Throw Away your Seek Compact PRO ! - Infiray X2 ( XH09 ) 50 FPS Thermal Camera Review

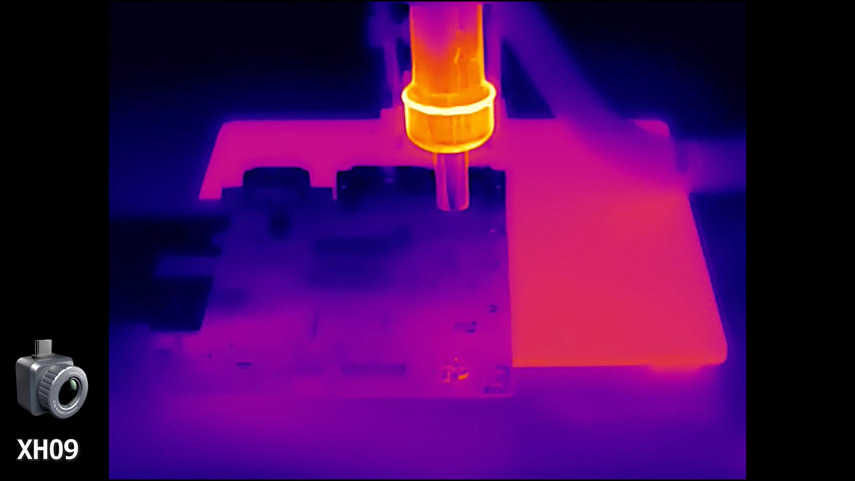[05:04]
It currently has the highest refresh rate out of any smartphone thermal imager, along with being very sensitive, so you can see faster and smaller shorts than before. Also, I'll have some links below to other thermal cameras if you'd like a one and done solution for your business.